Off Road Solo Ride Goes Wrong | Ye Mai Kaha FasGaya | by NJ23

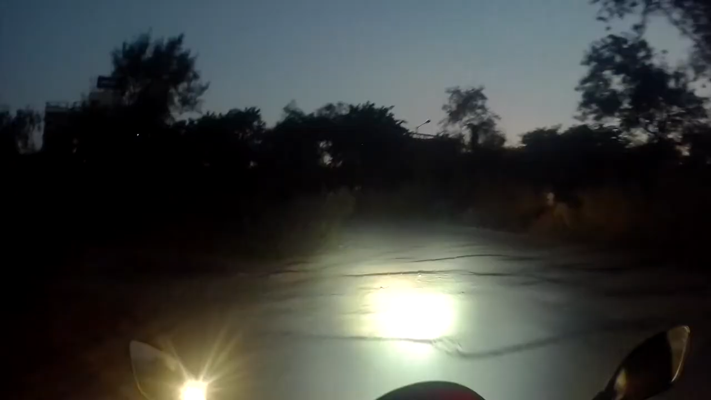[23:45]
और ये लाइट नहीं होती ना तो आज तो ऊपर ही रहने का था, क्योंकि आज इधर ही ऊपर बस्ती में रहना पड़ता था मेरे को। लाइट बहुत ही मस्त है, मजबूत है। रिव्यू बहुत अच्छा है इस लाइट का।
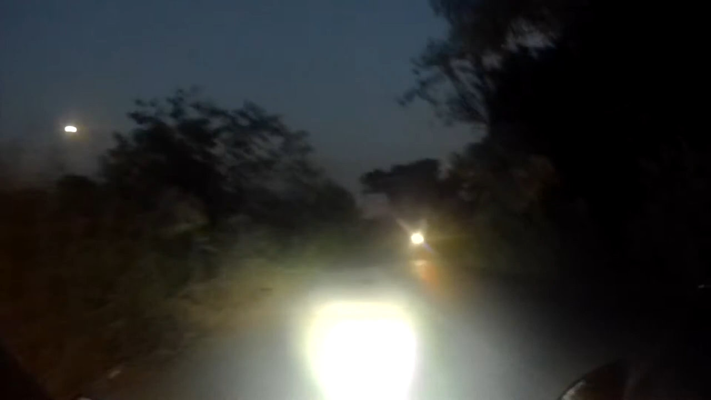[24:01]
वीडियो भी मैंने बनाया है तो वो मैं डिस्क्रिप्शन में आपको लिंक दे दूंगा इस वीडियो का, तो वो भी जाके देख लीजिए।
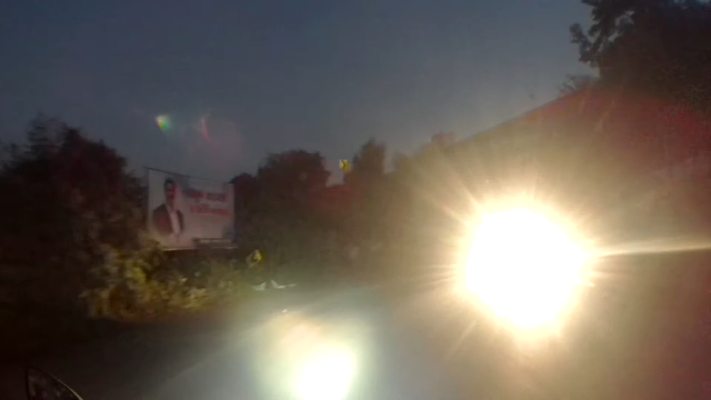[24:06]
बहुत ही अच्छी लाइट है, आपने देख ही लिया होगा वीडियो में कैसी दिख रही है।
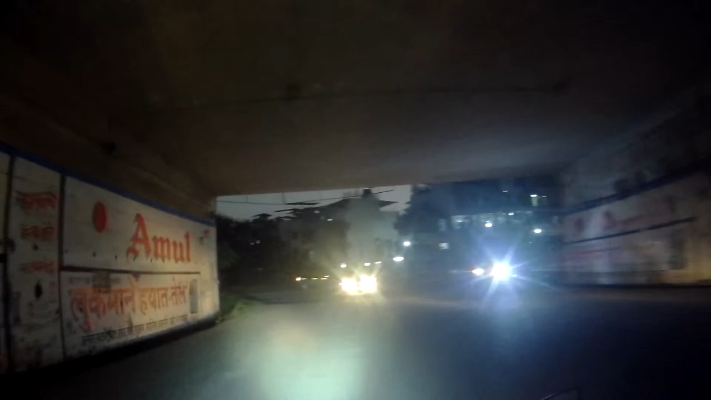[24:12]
तो अभी मैं जा रहा हूँ घर। तो वीडियो मैंने ऊपर ही एंड किया था, वो भी आप देख लीजिए। तो मिलते फिर अगले वीडियो में। तो मैंने ऊपर ही एंड किया था हिल के ऊपर, क्योंकि उधर सनलाइट आ रही थी थोड़ी सी।
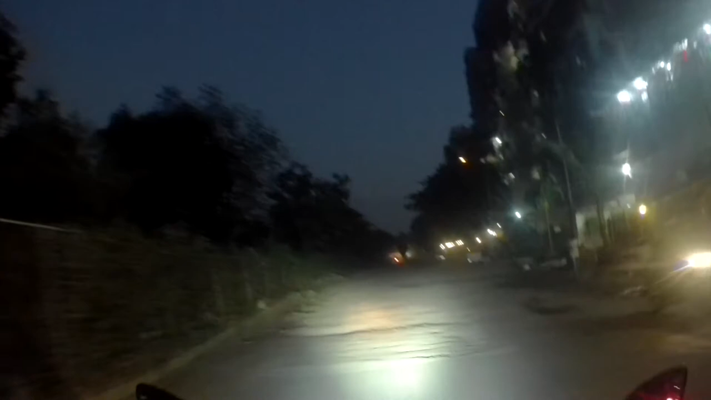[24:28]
तो अभी अंधेरा हो चुका है इसके लिए देख लीजिए ऊपर ही, वीडियो मैंने एंड किया है।